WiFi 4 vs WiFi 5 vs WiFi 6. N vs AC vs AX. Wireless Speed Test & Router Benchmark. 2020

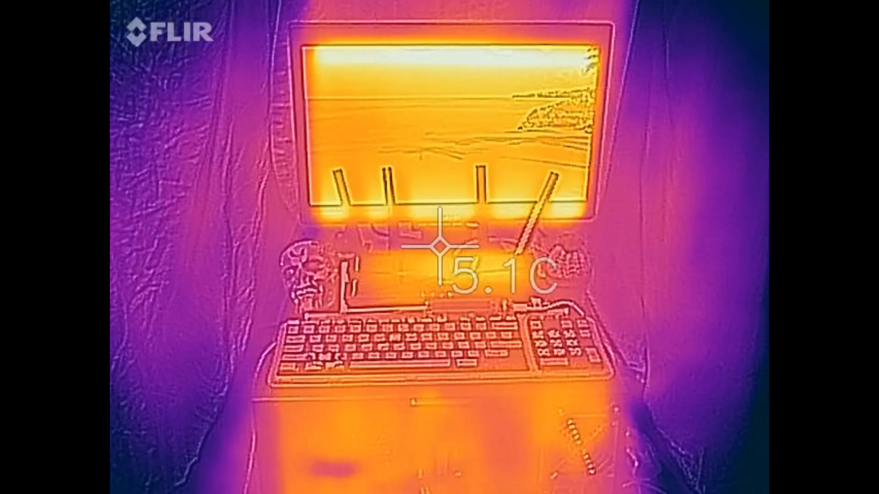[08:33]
I've heard some people say that Wi-Fi 6 runs really hot, but so far I haven't seen, I haven't had this thing running too, too hot for me.
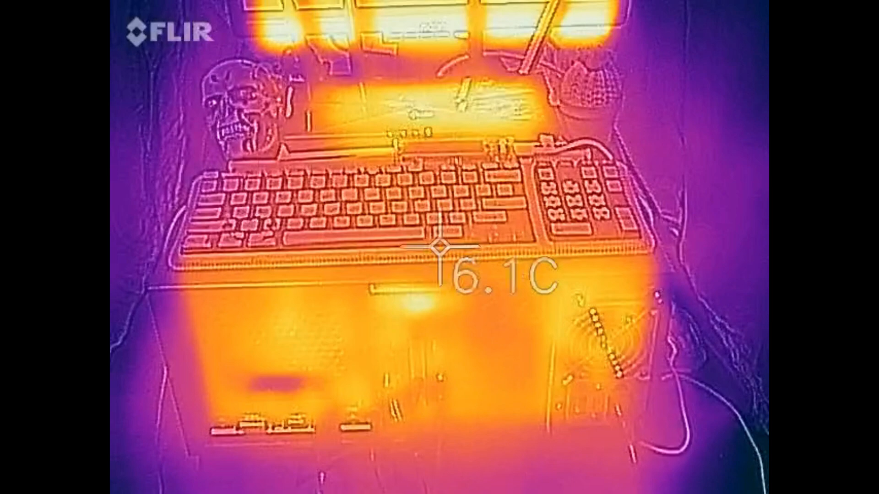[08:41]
It got a little bit warm, but that's about it.